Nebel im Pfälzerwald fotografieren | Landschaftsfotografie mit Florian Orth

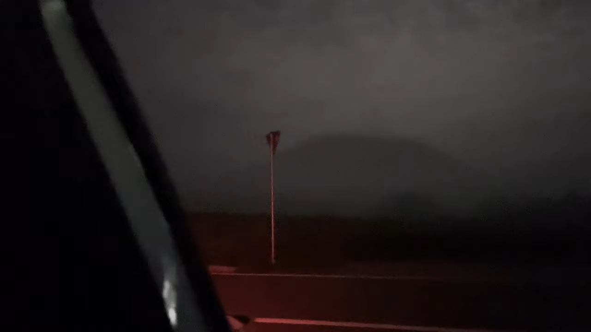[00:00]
also ich stehe jetzt hier gerade auf der straße vor bussenberg und ja also wir haben ein bisschen nebel da aber es ist jetzt wieder fast weg es ist noch deutlich zu wenig da oben scheint der mond ja ich hoffe mal das wird noch ein bisschen besser und ja schauen wir mal